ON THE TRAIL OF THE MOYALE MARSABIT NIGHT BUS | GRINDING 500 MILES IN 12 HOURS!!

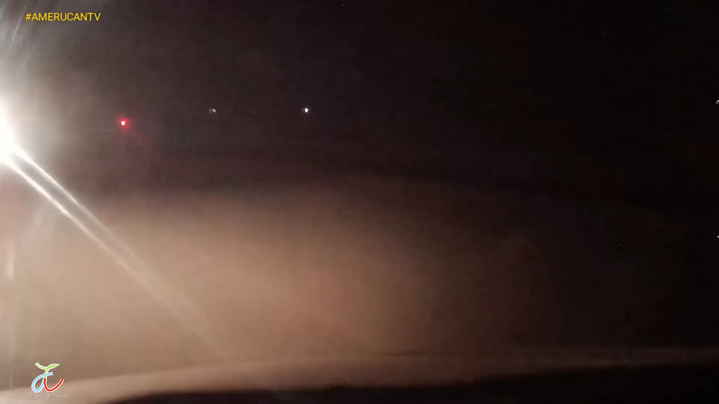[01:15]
I'm going to go to the next one. Yeah, they can see ahead of us, so definitely naona mwingine hapo anakuja kitaka na haraka na kierere sana kwa Islams anajaribu Islams kuambia tu but we still keep up with the leader as we approach our Makutano ideas.
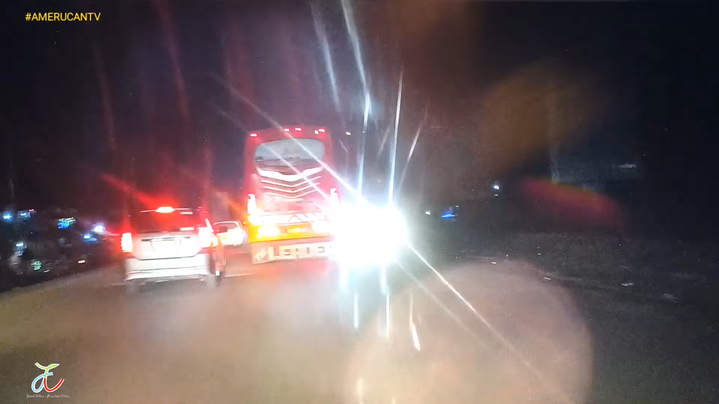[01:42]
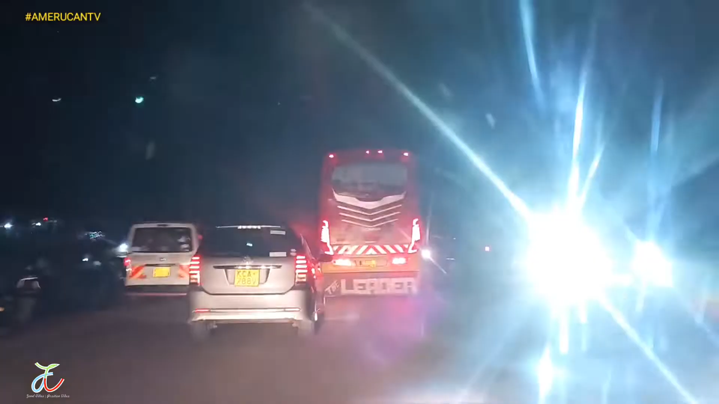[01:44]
So here the road is not marked, eh? So definitely kila mtu ako kila mahali. What I'm saying is barabara kama ina zile marks za barabara road markings, definitely where's it you go lane kama uko pande yako ama uko pande nyingine. As you can see road works ahead, so definitely the construction yenye inaendelea nagusta simu ina recording inakuwa disrupted by hizo rubber strips.
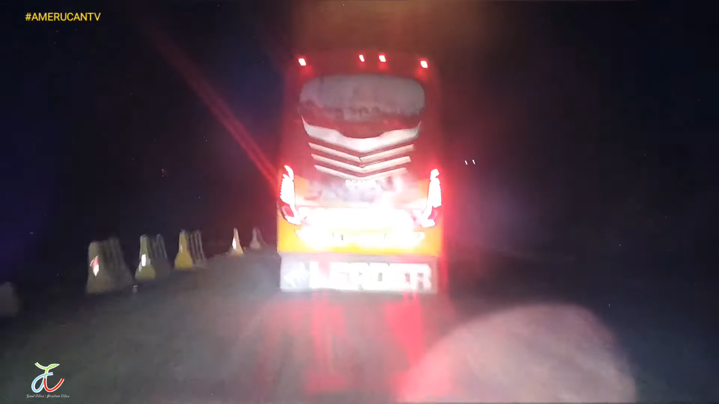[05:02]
And we have the leader leading us as we get to Moyale. And we want to see how these buses. They hit this superhighway at breakneck speeds. You can see we are struggling to keep up with them. Breakneck speeds, you see. This is still not a problem. So if you talk about up on the Sagala Bridge now,